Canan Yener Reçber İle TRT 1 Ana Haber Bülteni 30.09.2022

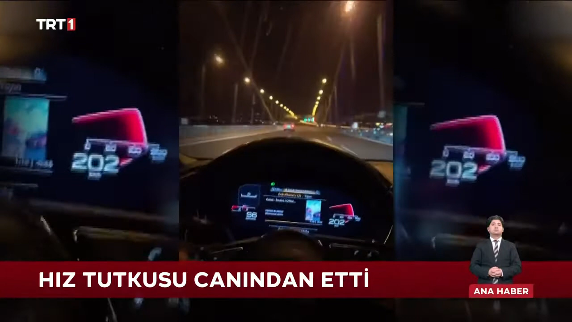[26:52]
İbre 202 kilometreyi gördü ama o yolun sonunu göremedi. Kaza Bursa'da meydana geldi.
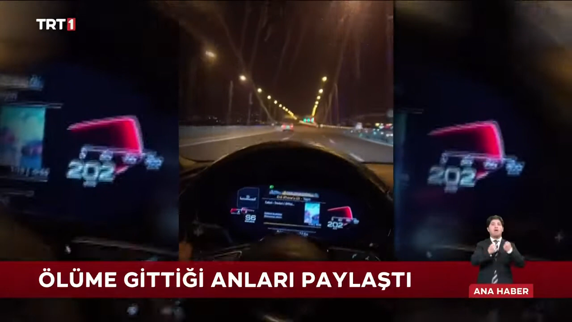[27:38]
Sosyal medyadan o anları paylaşan Kuas'ın otomobilinin hız kadranının 202 kilometreye kadar çıktığı görülüyor.